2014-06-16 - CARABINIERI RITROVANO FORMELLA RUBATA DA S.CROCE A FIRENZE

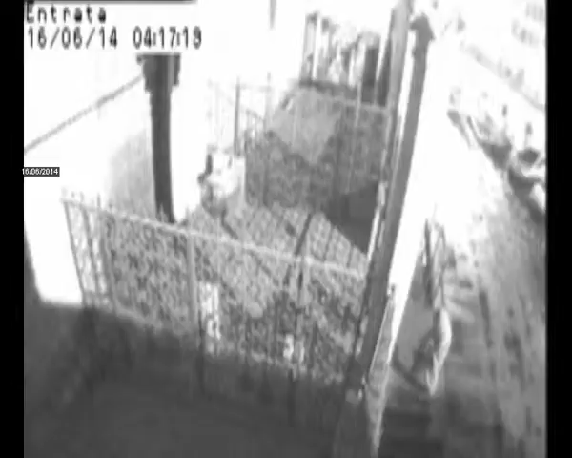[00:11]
appoggiata alla cancellata del museo della stessa Basilica di Santa Croce e avvolta in un panno nero. Il furto era stato scoperto ieri. Dalle immagini delle telecamere di sicurezza si vede un uomo che, stamani intorno alle 4, deposita il pacco con la formella e poi si allontana. Indagini sono adesso in corso per identificarlo mentre la formella è stata restituita alla Basilica. Il pannello, 80 cm per 30, è stato staccato integralmente dal suo alloggio.